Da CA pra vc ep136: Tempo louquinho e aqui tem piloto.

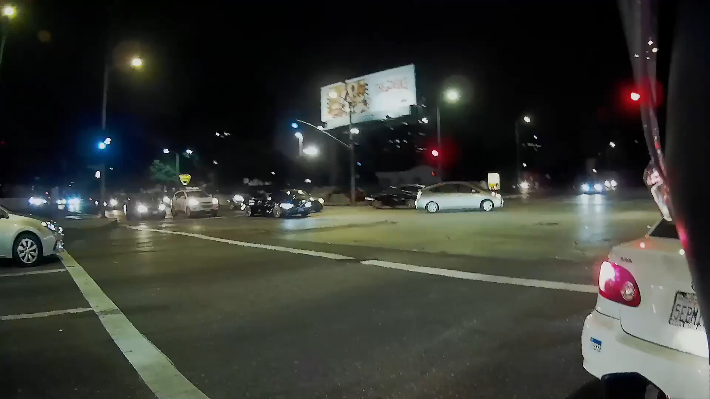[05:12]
lane esse aqui não usa a primeira mas nem ah tem carro estacionado ali tá vendo ó por isso que não tá usando vai filho que medo eu agora vou também depois fala aí depois de falar que no que tem um veículo potente não é emocionante a da licença
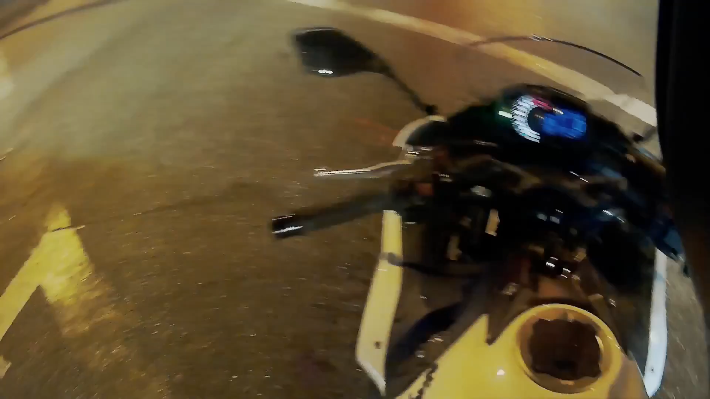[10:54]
Nem vou dizer nada Tá tudo molhado velho Agora parou também Vai tentar entender isso né Falei cedo mais Voltou a chover Eita Nóis
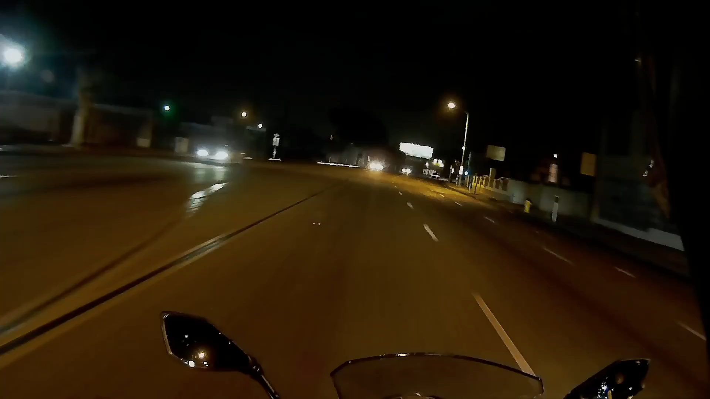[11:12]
Tem que tomar cuidado Meu amiguito Porque nós ficamos vários meses sem chuva Aí pega toda essa carraiada Jogando borracha dos pneus Óleo Gasolina Água